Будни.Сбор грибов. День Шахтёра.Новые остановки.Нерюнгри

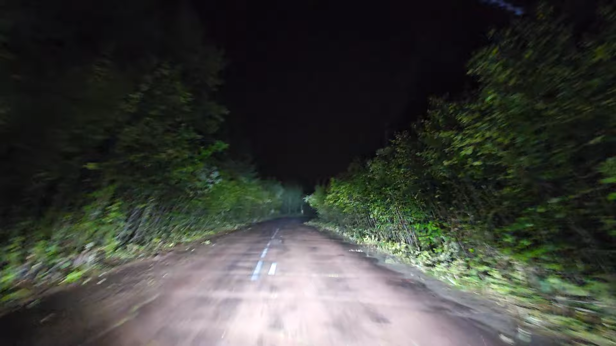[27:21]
Сегодня, после трудового дня, решили подышать воздухом. Ну, дождичек пошел. Это дорога с телецентра. За день нагрелась парка пойдет одни. Тут положили новый асфальт дальше. Сейчас посмотрим. Ух ты!
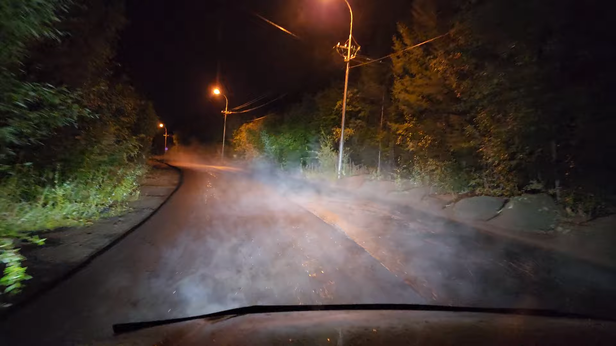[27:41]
Новое полотно, как нагрелось-то на солнышке. Новый асфальтик. Но тут вот почему-то с одной стороны только полоса сделана. А, вот, до горизонта идет две, а дальше все, хоре. Сегодня в новостях сказали, 53 миллиона стоит эта дорожка.
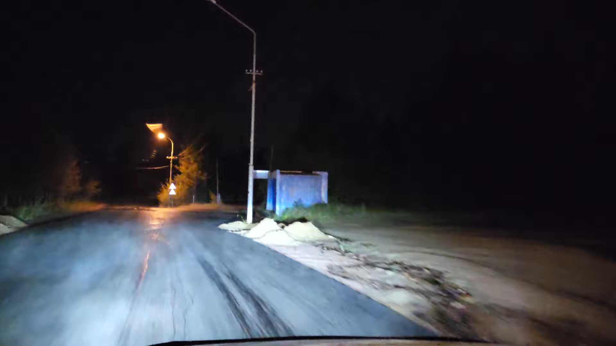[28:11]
До больничного комплекса. Так что, хорошего понемножку.
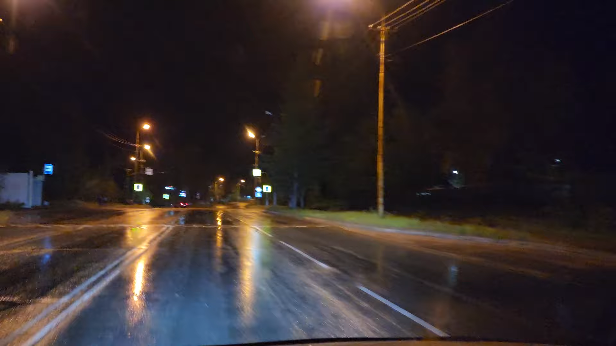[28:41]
Пока новые остановочки на Чуропче. Только экспериментальные.
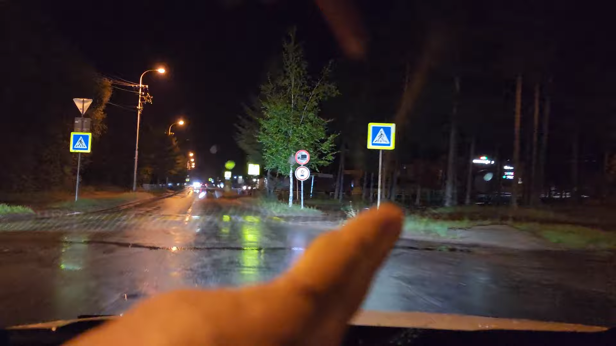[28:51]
А, вот она, пешеходный. Пока так светит. Куда-то какими-то клетками. Новый фонарь. Не настроен. Новый фонарь повесили. Пешеходный переход. Подсветка. Но что-то, да. Донастроить надо. Чуропчинская. А вот вообще чисто сельская. Чтобы люди не понимали, на что они меняют. Да. Чтобы радовались, что у них теперь нового образца будут.
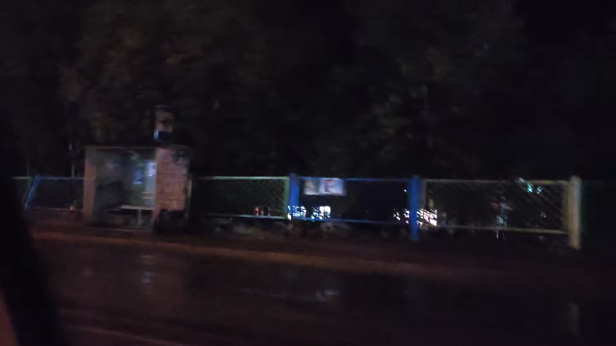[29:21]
Остановочки. Тут всякие разные дизайны. Есть вот такая.
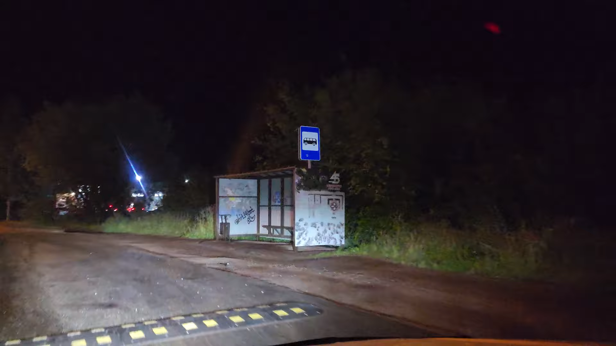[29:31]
Вот, пожалуйста. Сейчас мы пройдемся по остановке. Каждого мэра по кусочку. Короче.